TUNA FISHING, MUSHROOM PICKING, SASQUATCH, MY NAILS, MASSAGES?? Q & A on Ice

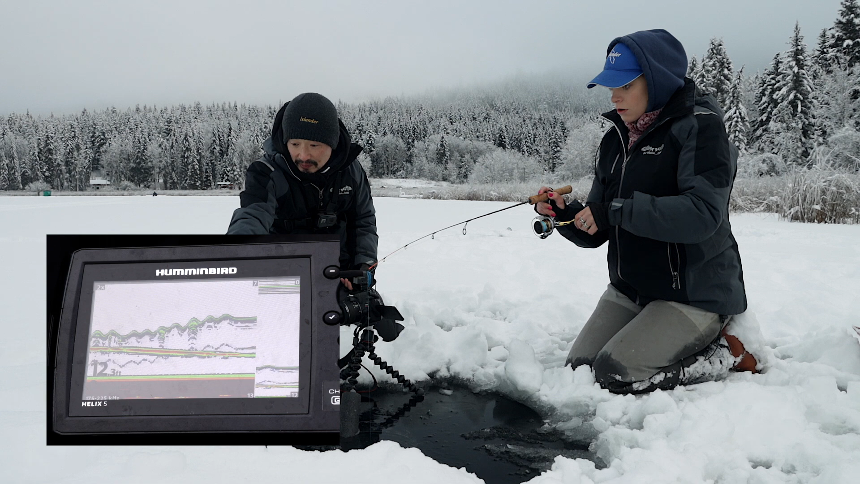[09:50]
Drop it down. Okay, up. Feel the bites. Stop. When you see it, that's when you, like, put it and then just hold it and it's gone now. It's gone. You'll come back. So I was two up?
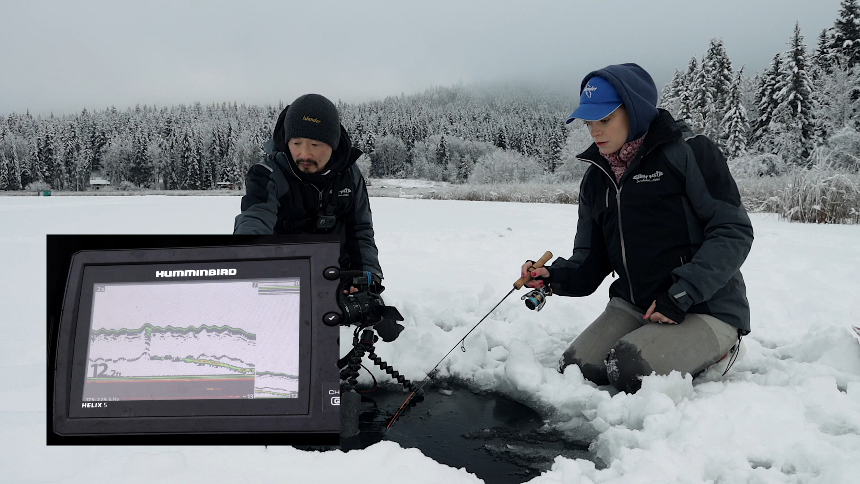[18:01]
I think we actually took photos of those. No, not no. those ones. That's another. I remember you seeing... Uh-oh. Drop it down. Yep. It's coming back up. Feel the bites. Oh, come on. It's there, still there. It's coming back up for your bait. Where do you see it? Oh, it's that green stuff on the bottom. Oh, come on. It came back that time. But I can't feel anything. I know, but it's... My hand is numb. It's gonna be like no tiny. Bite. It's gonna be like tiny. I feel like, literally nothing.